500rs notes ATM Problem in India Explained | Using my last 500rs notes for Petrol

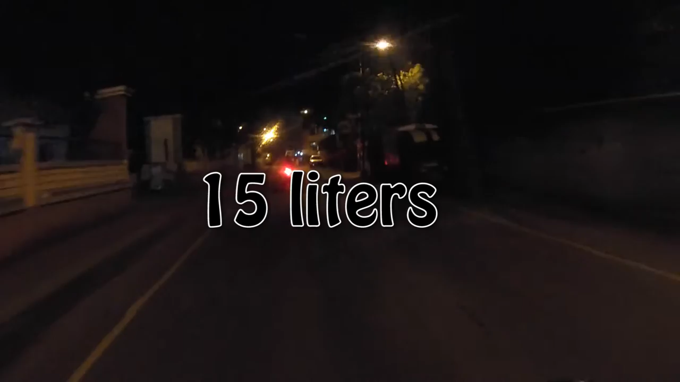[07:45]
So there is a lot of cold wind blowing. I'm just loving the weather.
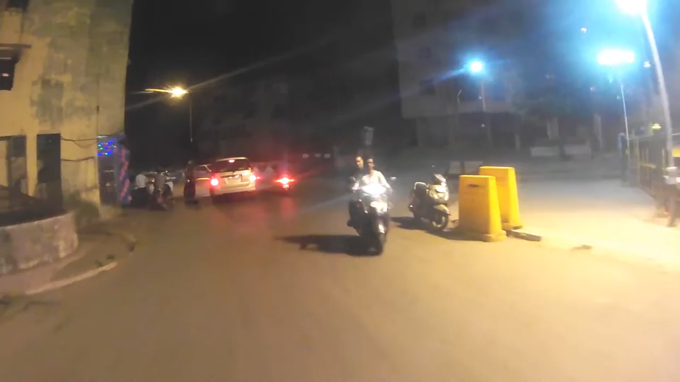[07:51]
It's simply amazing. So soon we are going to reach the petrol pump. This on the left hand side.
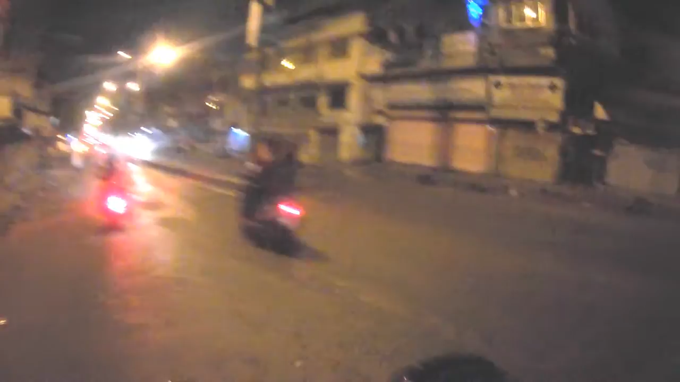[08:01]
This is Manikpur petrol pump. I hope it's open in during the night time. Let's see how, what is, there is no line at all. So that's the beauty about coming in the night to fill petrol.